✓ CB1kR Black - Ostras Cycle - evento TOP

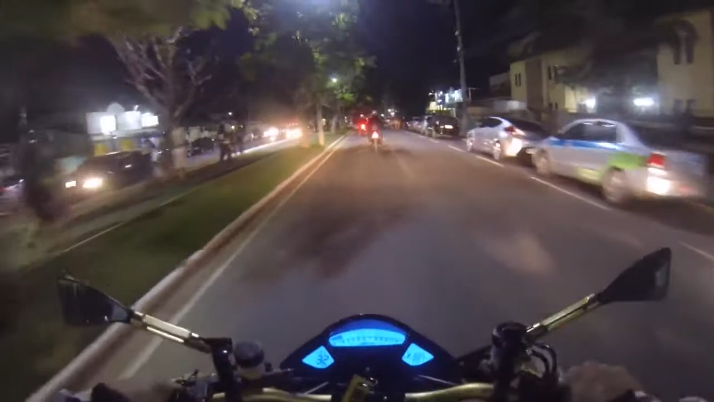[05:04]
atenção aí, moleque. Olha pra frente.
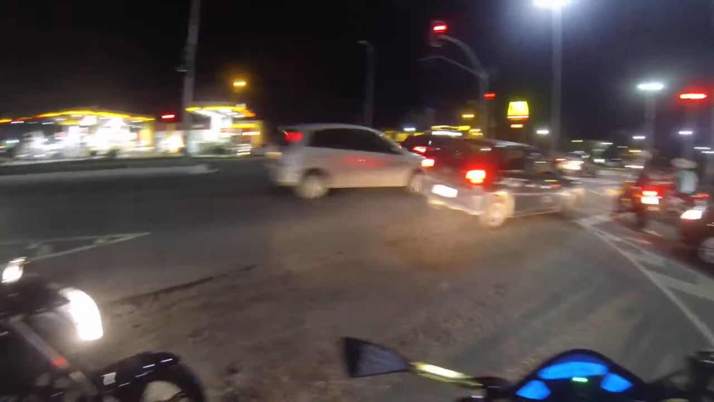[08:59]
Semáforo é demorado pra caramba. Cara, Marcelo.